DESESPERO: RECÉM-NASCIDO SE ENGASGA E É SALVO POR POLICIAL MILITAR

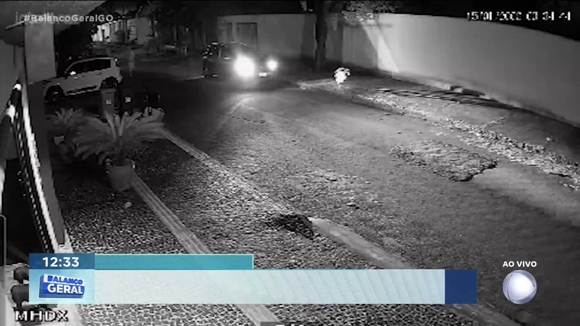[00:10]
Esse caso aí, gente, olha aí, isso aí no Jardim Atlântico, região sudoeste de Goiânia, olha, o policial acabou ajudando ali, né, a salvar um bebezinho engasgado, né?
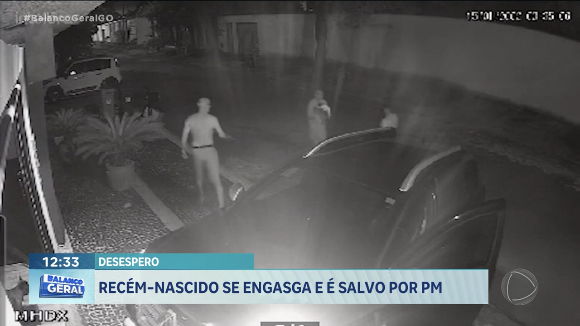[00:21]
Esse aí é um dos casos, olha aí, o desespero da família, né, o policial chegando, a policial chegando em casa e acabou aí sendo procurada pelos vizinhos desesperados. Me dá um outro vídeo aí que mostra um outro caso também, olha aí, o casal chegou na moto com a bebezinha engasgada nos braços ali,